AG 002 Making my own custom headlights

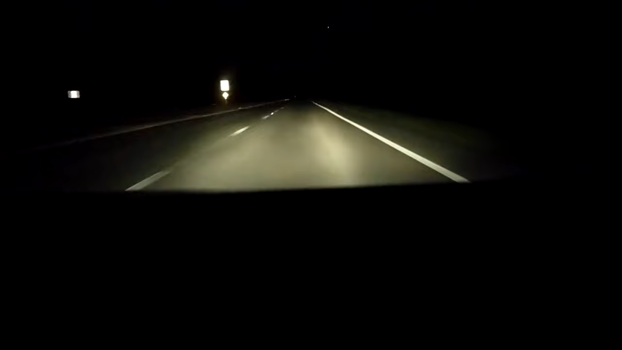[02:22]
I mean, it's okay, you got light, you can see where you're going, kind of, but it's still pretty dark there. So I'm back to OEM, right?